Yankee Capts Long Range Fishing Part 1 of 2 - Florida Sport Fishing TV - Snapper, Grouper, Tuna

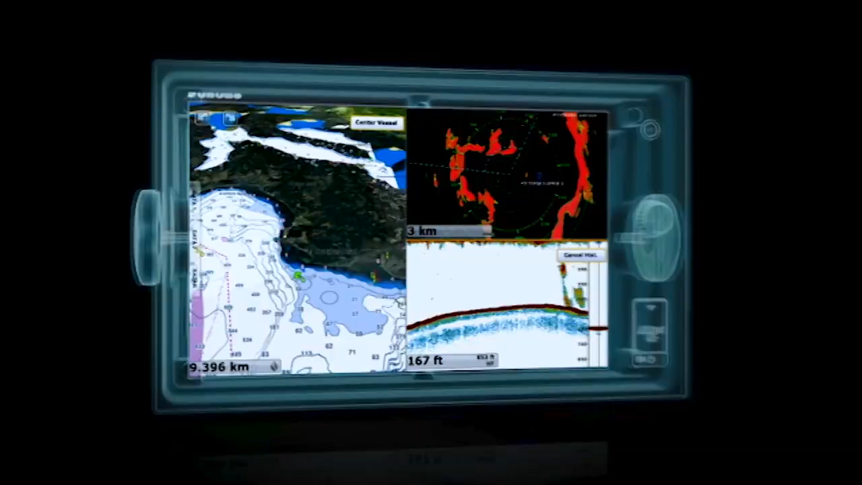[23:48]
On screen: depth 167 ft
What if navigating was as simple as touch and go?